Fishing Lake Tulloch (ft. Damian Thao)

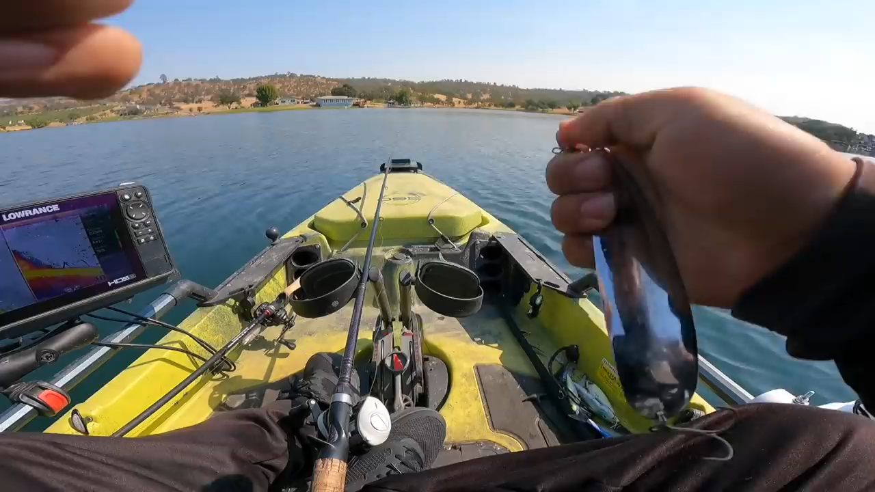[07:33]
let's see what those fish down there are
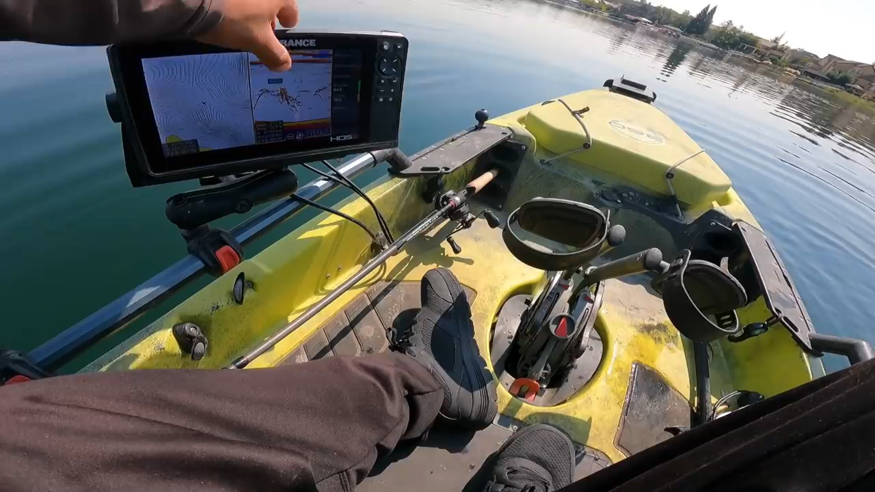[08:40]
there's not they're just cruising around they're not even chasing bait they just found her
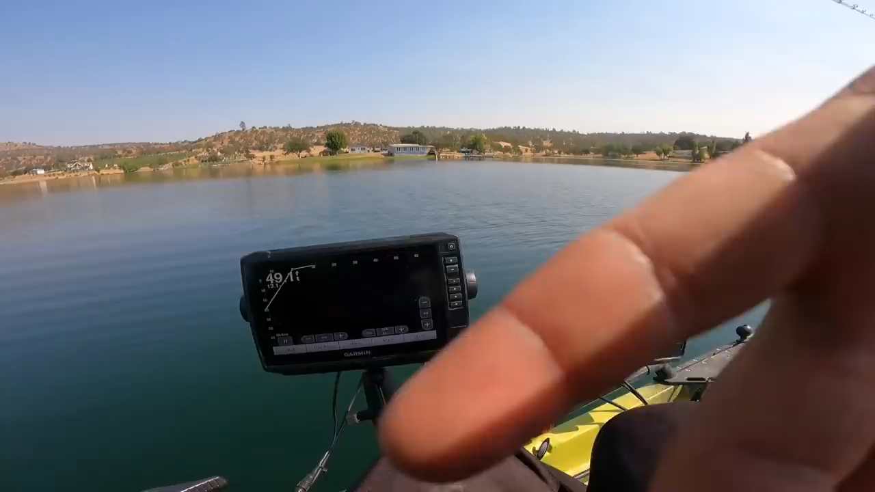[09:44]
I need you guys to see all of them down there got another one gosh
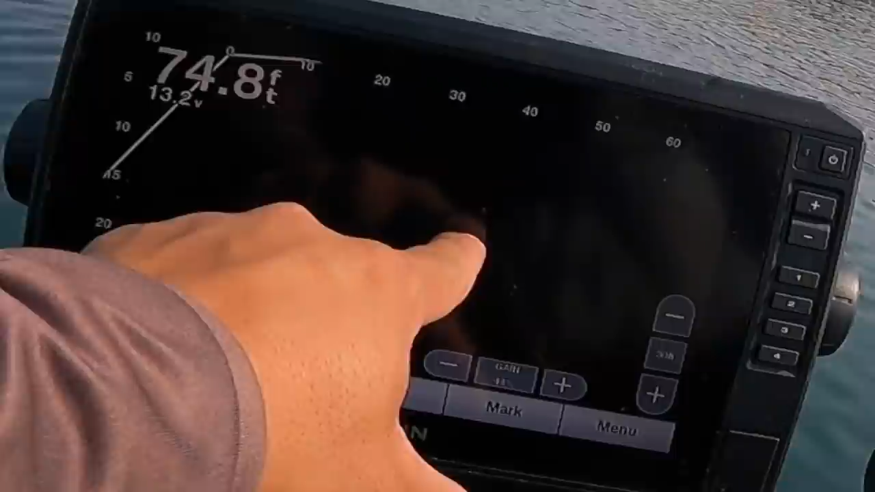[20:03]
On screen: depth 74.8 ft
And we did find a lot of fish, it's just they weren't eating. A lot of suspended fish in around 10 feet, sitting at about maybe 60, 70 feet, but they're sitting and suspending at about 10 feet.